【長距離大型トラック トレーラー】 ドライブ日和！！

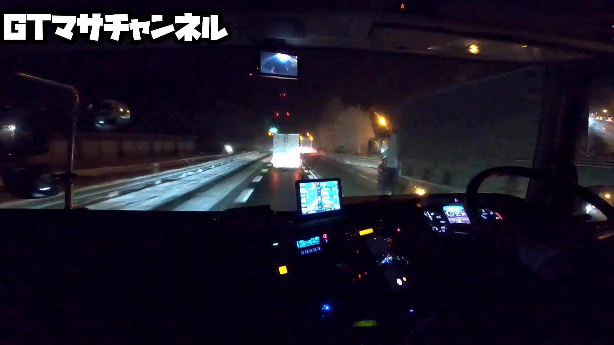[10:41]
そっから走っていきたいと思いますおー、結構雪がねーパラパラしてますよでは、ちょっとね、パーキングの方まで走っていきまーす